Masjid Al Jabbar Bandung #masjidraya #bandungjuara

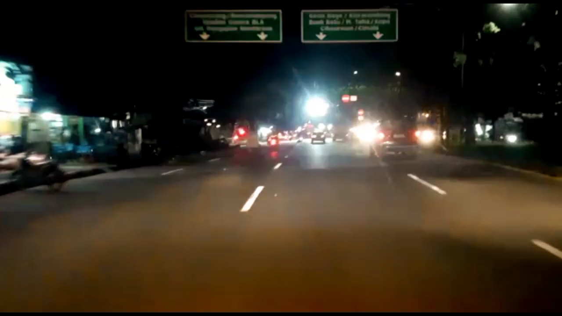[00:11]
semuanya kali ini jejak langkah mau mengajak teman-teman semuanya untuk melihat Masjid Raya Aljabar Bandung yang rencananya sebentar lagi akan diresmikan jadi Masjid Raya Aljabar ini terletak di wilayah Bandung Timur dan
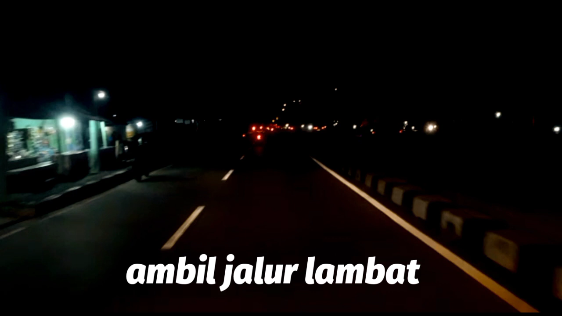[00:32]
rencananya akan diresmikan pada tanggal 30 Desember kali ini saya mengajak teman-teman untuk pergi ke Masjid Raya Aljabar dari arah
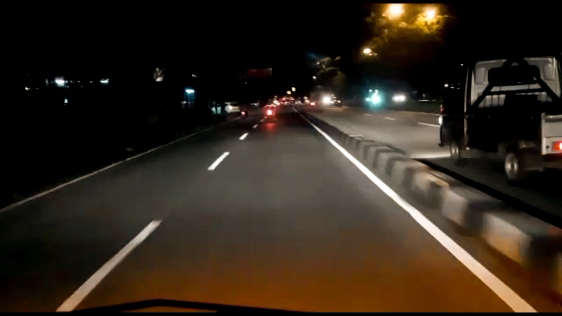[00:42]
Cilenyi atau dari arah Selatan Jawa Barat kota-kota di Selatan Jawa Barat nanti bisa melalui jalur ini kemudian juga teman-teman yang melalui Tol Cisumdawu mungkin yang dari Cirebon, Majalengka ataupun Sumedang ini kita juga sudah ada ya Tol baru di video sebelumnya sudah ada jadi
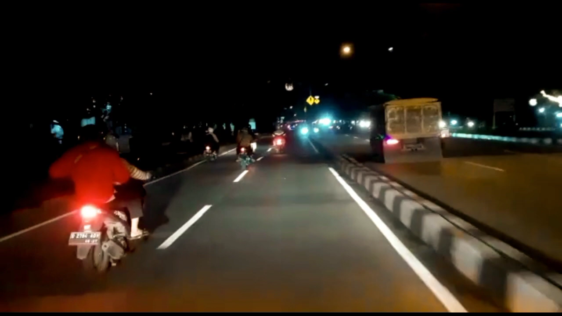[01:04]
Tol Cisumdawu nanti teman-teman bisa exit di Cilenyi kemudian melanjutkan di jalur ini nanti dari Cilenyi teman-teman akan menuju ke jalan Soekarno-Hatta nanti teman-teman akan ketemu dengan Bundaran Sibiru jadi dari Bundaran Sibiru nanti sekitar 1 km saja nanti teman-teman bisa ambil jalur lambat di sebelah kiri karena hanya 1 km kemudian akan ketemu dengan pertigaan ke arah jalan Cimencerang
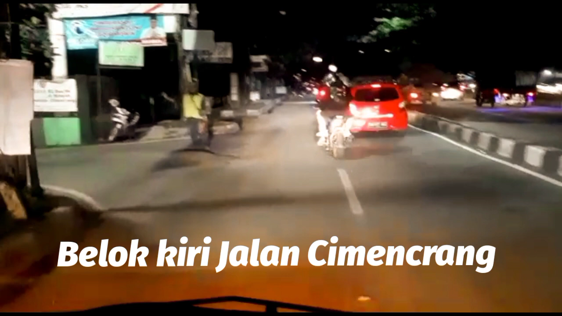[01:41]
kiri jadi disitu sudah ada petunjuknya yaitu Cimencerang kemudian ke
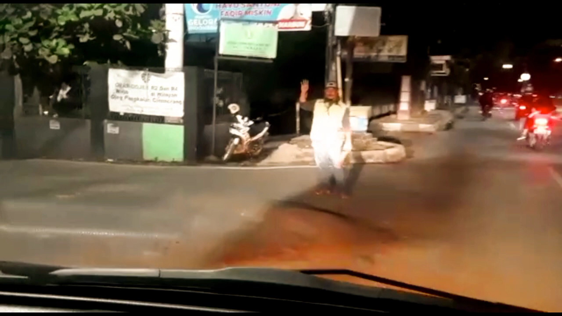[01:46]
arah GBLA jadi teman-teman bisa mengikuti petunjuk yang ada di
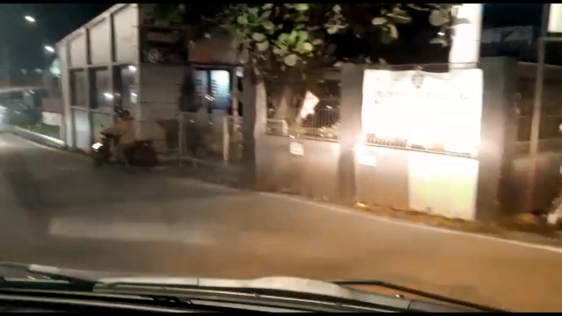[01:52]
jalan Soekarno-Hatta ini nah dari pertigaan ini sampai di Masjid Raya Al-Jabar itu hanya sekitar 1,5 km saja jadi
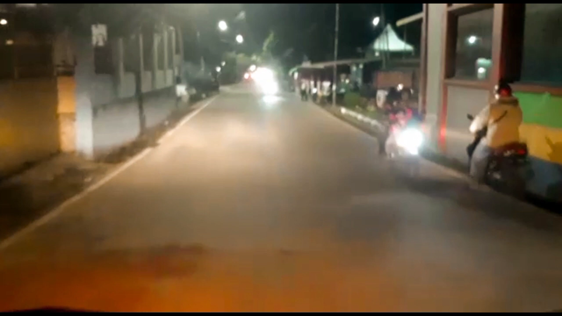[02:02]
nanti di jalan Cimencerang ini nanti teman-teman akan ketemu dengan rel kereta api setelah rel kereta api tepat setelah rel kereta
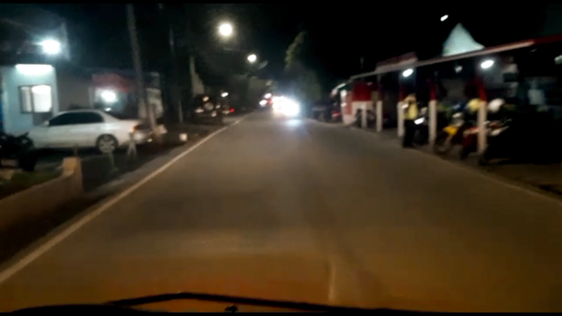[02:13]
api nanti di sebelah kanan itu Masjid Raya Al-Jabar kemudian yang sebelah kiri nanti ke arah Stadion GBLA sedikit informasi teman-teman mengenai Masjid Raya Al-Jabar ini jadi cukup panjang ternyata perjalanan dari pendirian Masjid Al-Jabar ini jadi seperti informasi yang saya baca di media sosial Masjid Raya Al-Jabar jadi Masjid Raya Al-Jabar ini perjalanannya sudah 7 tahun sampai dengan hari ini sampai dengan tahun ini